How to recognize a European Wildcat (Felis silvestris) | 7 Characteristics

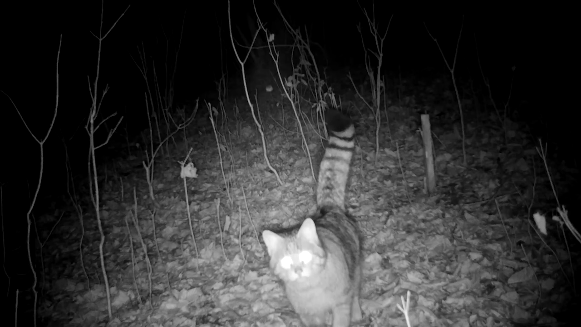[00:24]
It has clearly distinguished black bands and the ant is black. Here is a good example.
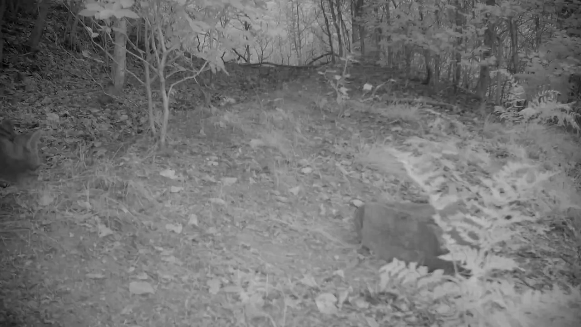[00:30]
But always keep in mind, one feature by itself does not tell you anything. This is clearly not a domestic cat, but no wildcat either.
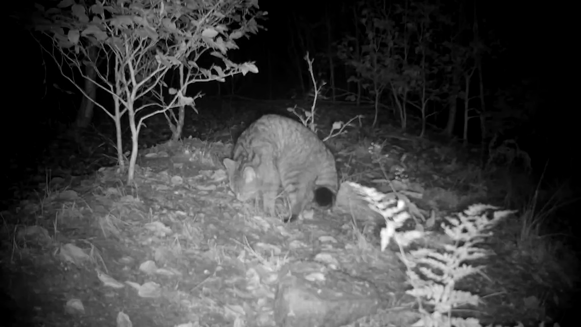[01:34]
The lines seem rather blurred. Wildcats have a pale patch on the throat.